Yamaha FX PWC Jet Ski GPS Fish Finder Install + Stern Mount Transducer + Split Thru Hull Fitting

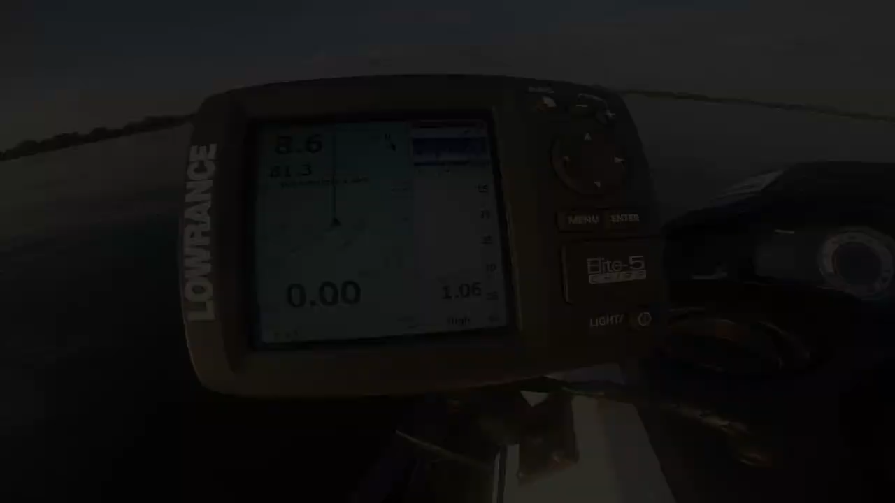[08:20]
So anyway, I'm going to start the jet ski up. I'm going to run it. I think I can get up to about 45 miles an hour before I start losing bottom, and I'm also going to run it so you can see what the screen looks like with the ride system. So right now, the jet ski is completely off. I'm going to go ahead and turn it on, and I'm going to show you what to expect with the ride system, the bucket down in neutral, the bucket down in reverse, and then also in forward. Basically, to summarize it, whenever the bucket's down, the reverse bucket is down,
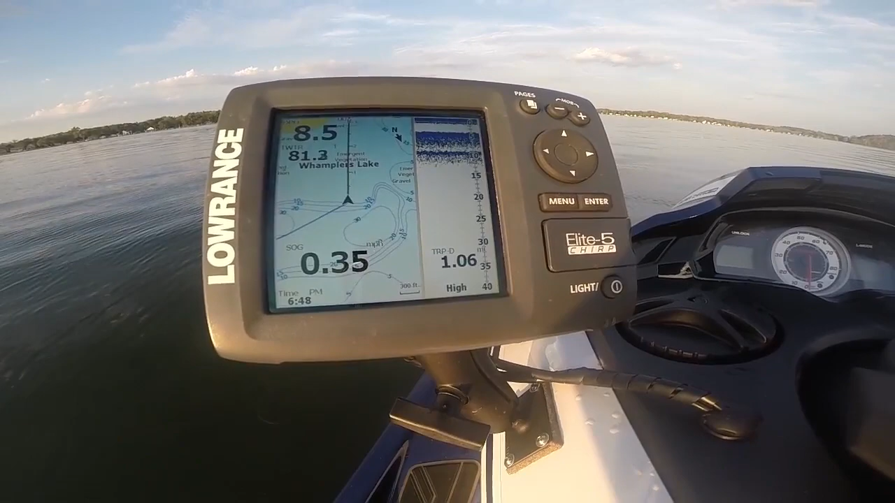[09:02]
it puts bubbles in the water around the transducer, and that'll kind of wash out the sonar pitcher, and you're really not going to get a good reading. But whenever the jet ski is in forward, it doesn't put those bubbles in the water. The reverse bucket is up, the bubbles aren't in the water, and you get a clear sonar pitcher. So I'm going to go ahead and start it up and show you what that looks like.
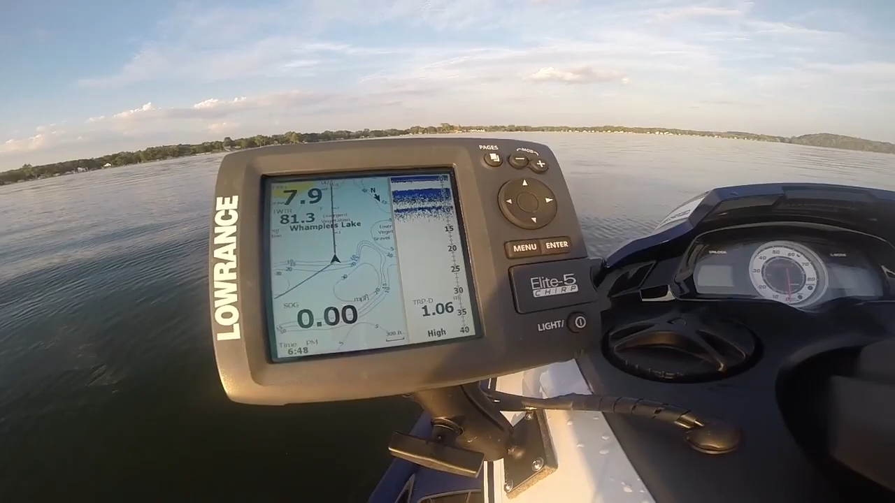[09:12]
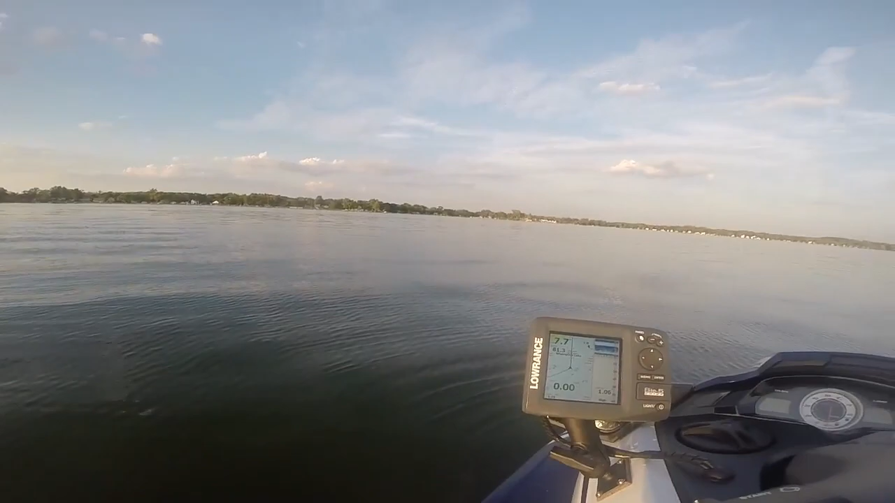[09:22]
Alright, so right now, this is neutral. I have my steering wheel to the left. So it is holding bottom, I'm spinning around to the left, but you can see there's a little distortion in the pitcher.
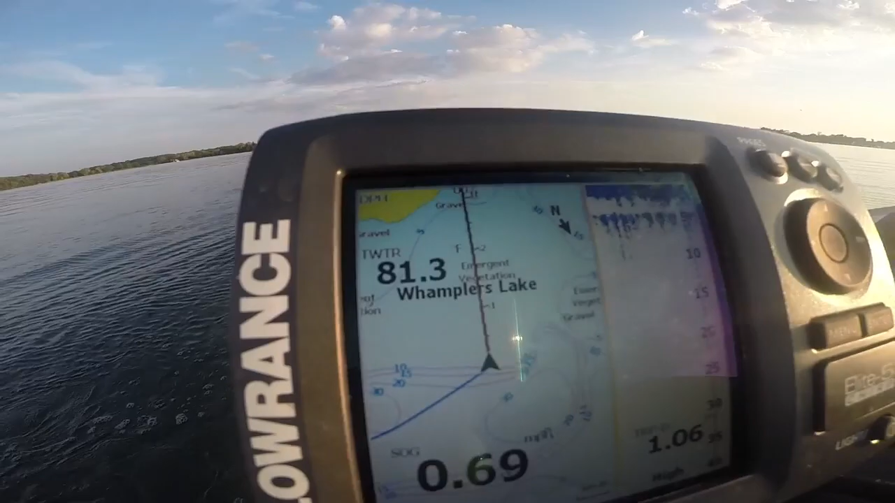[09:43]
I'm going to turn the wheel to the right, so you can see what it looks like. And I have my transducer mounted on the port side. So you can see the pitcher is clear when it's to the right. Now I'm spinning to the right.
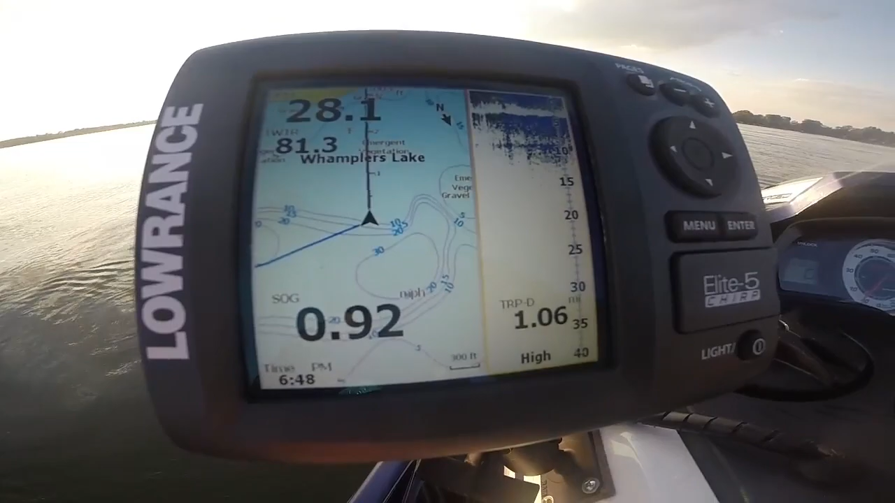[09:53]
I have the handlebar turned to the right. Now I'm just going to hold it centered. So I'm just kind of standing still in the water right now. That's what it looks like. I'm going to put it in reverse. So you can see the pitcher in reverse. There's reverse.
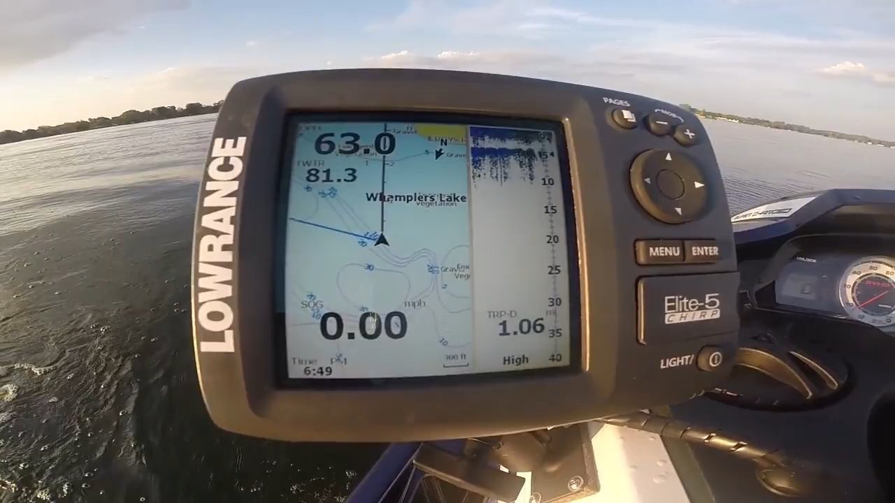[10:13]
On screen: speed 0.00 mph
I'm going to turn the wheel to the left. And you can see it kind of washes out the pitcher. I'm going to turn the wheel to the right in reverse.
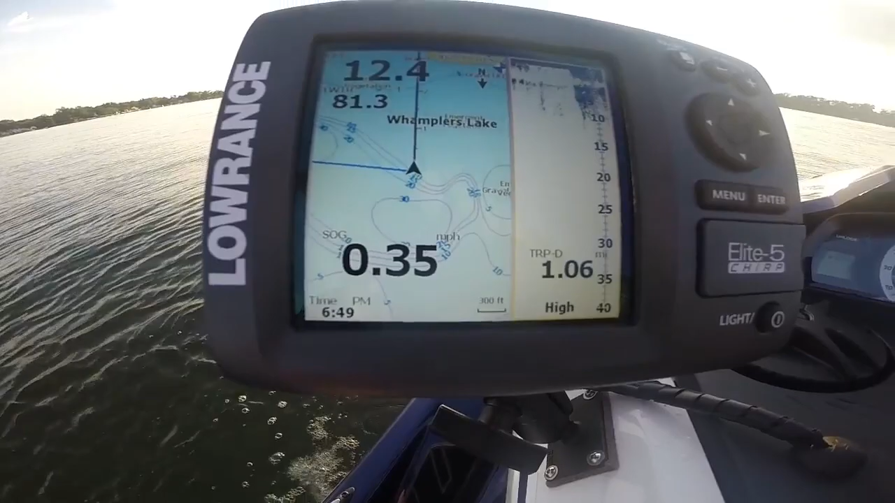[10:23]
On screen: speed 0.35 mph
Okay, now I'm going to go ahead and put it in forward. That's what it looks like in forward. So I'm in some shallow water right here.
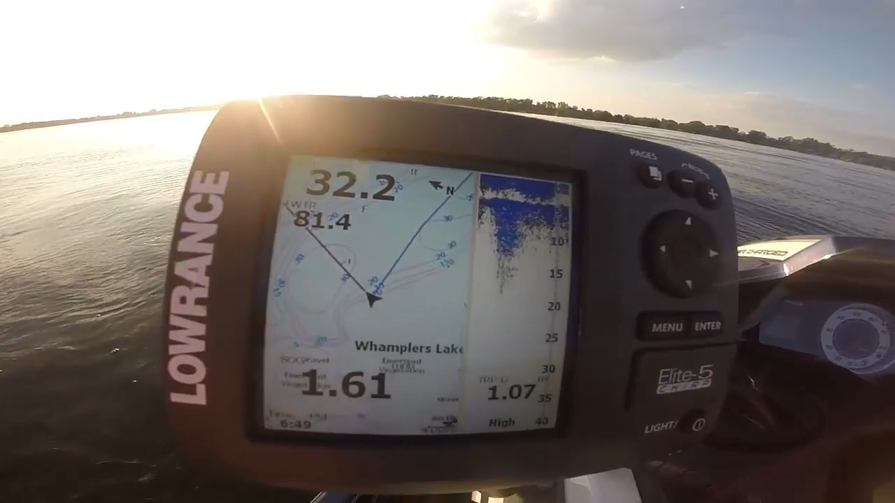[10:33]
There's a lot of weeds in the bottom of this lake.
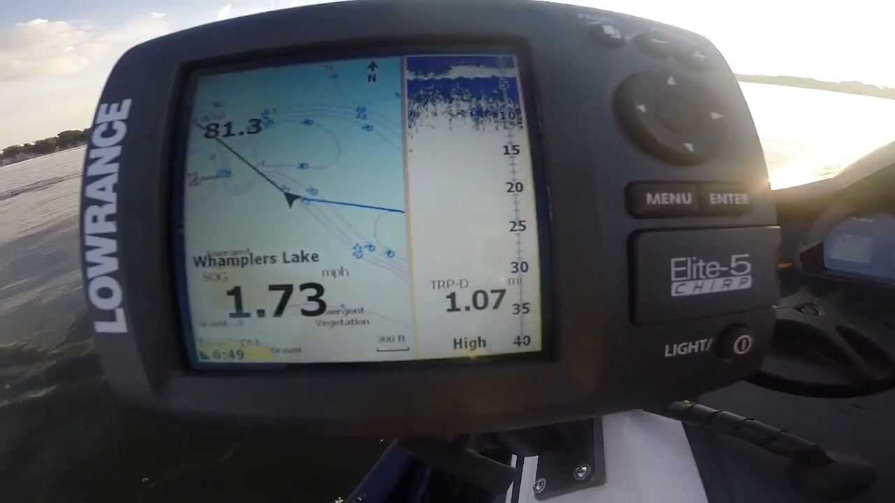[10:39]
On screen: speed 1.73 mph
So a very clear pitcher going forward.
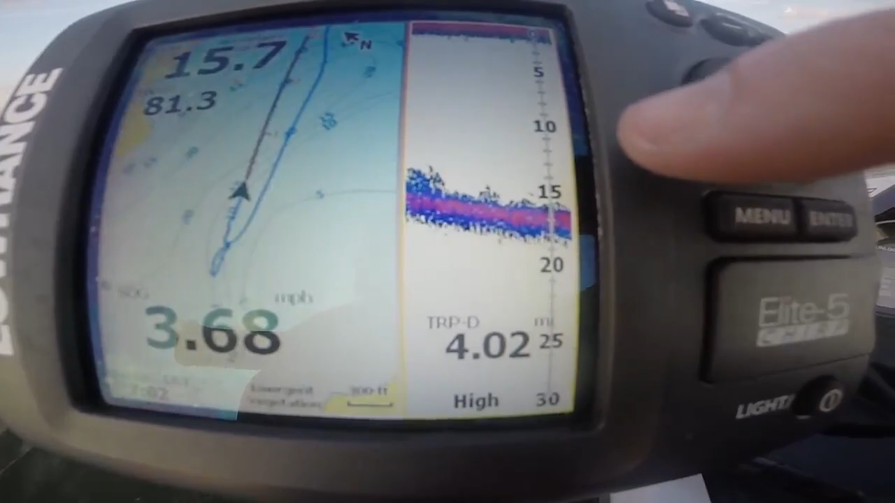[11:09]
On screen: speed 3.68 mph
Right here is temperature, depth of water, and of course, this is what you want to pay attention to. This shows you how deep the water is. Increased.